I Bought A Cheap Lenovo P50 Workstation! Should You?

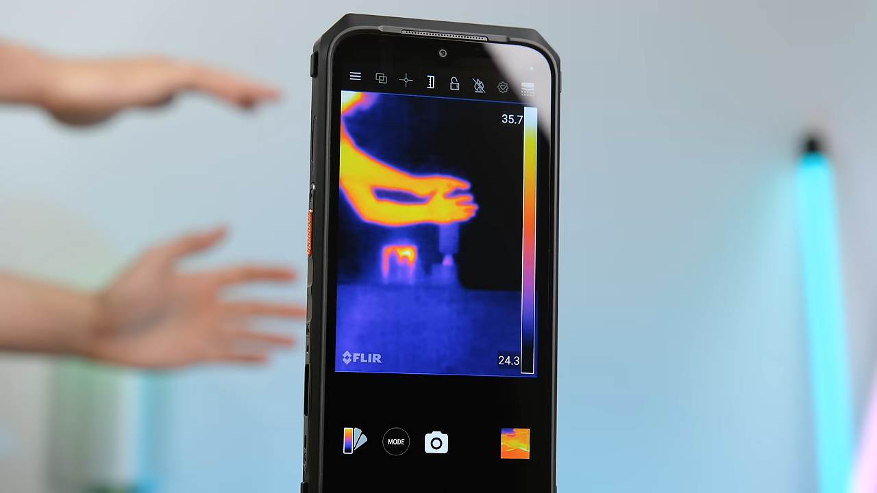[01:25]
And it's got a diverse range of optics including a FLIR thermal imaging camera and a microscope lens.
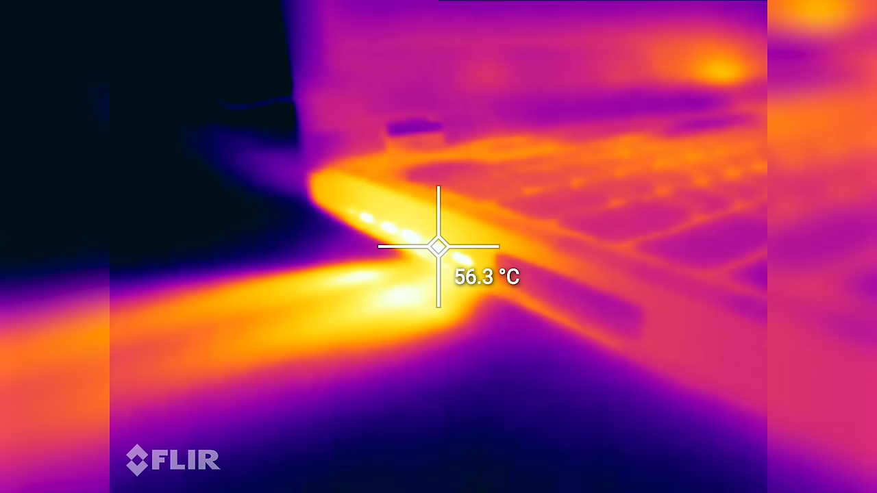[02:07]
On screen: spot 56.3°C
Underload the air exhaust rates about 60 degrees celsius.